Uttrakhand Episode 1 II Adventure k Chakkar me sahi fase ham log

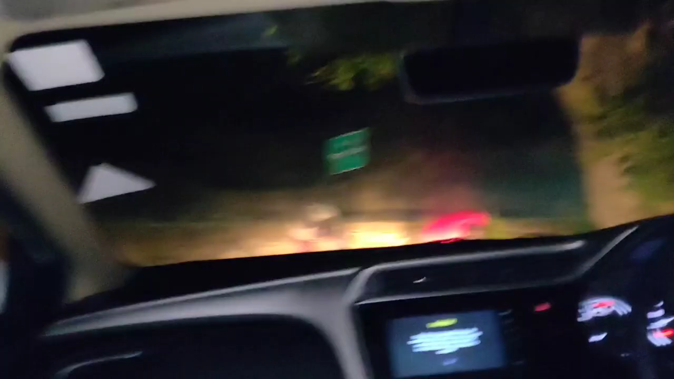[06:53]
और क्योंकि हमारी गाड़ी नहीं निकल पा रही है यहाँ से, तो ये पत्थर हटा रहे हैं ताकि गाड़ी निकले।
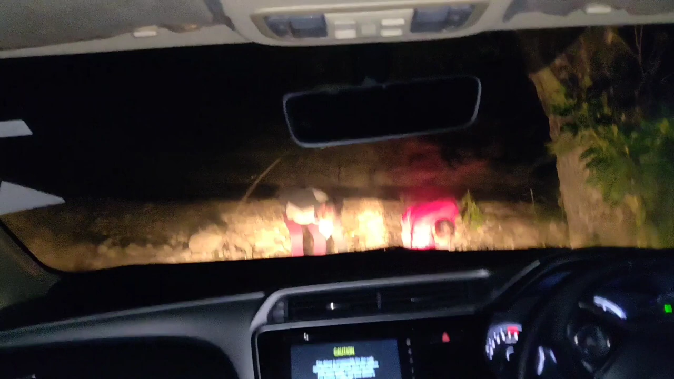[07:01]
आ तो बड़ी मुश्किल से गई थी जैसे तैसे, पर ये गोल गोल जो पत्थर है ना वो बहुत ही ज़्यादा प्रॉब्लम कर रहे हैं, और हम मतलब अभी घर से दूर तक भी नहीं जा पाए हैं और
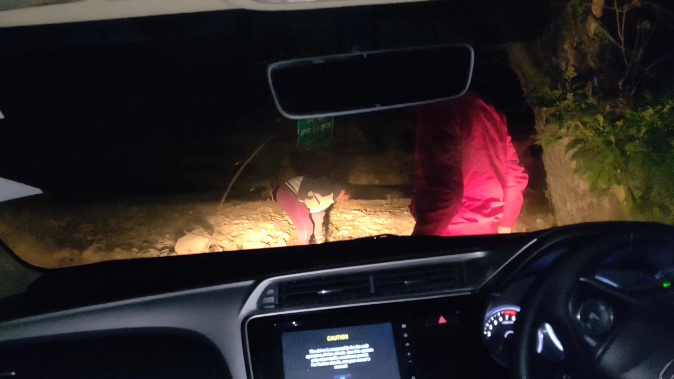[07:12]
अटक गए हैं जस्ट बिकॉज ऑफ दिस पत्थर गोल गोल। आई होप हम निकल पाए, और आई होप हमें रिग्रेट ना हो कि हम रात को झूठ बोल के सबको और हम ऐसे निकल रहे हैं। आई विश सब ठीक हो और ये गाड़ी निकल, एक्चुअली गाड़ी भी मतलब होंडा सिटी है ना,
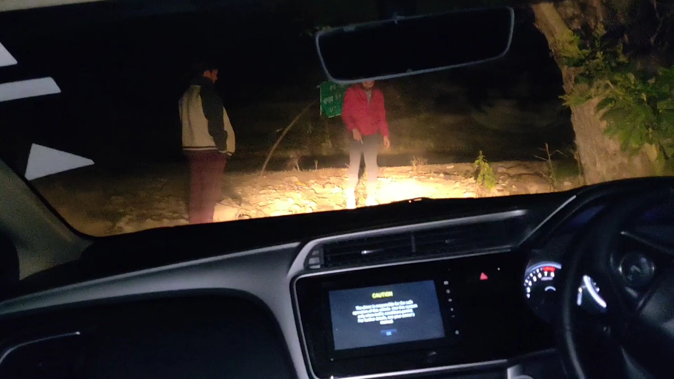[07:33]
तो ये पत्थरों और पहाड़ों के लायक नहीं है। आई थिंक हमें ये डिसीजन नहीं लेना चाहिए था एटलीस्ट रात को, क्योंकि अभी ये इट्स नॉट अ सेफ टाइम, क्योंकि कोई भी जंगली जानवर वगैरह ना आ जाए यहाँ पे, मुझे उसका ज़्यादा टेंशन है।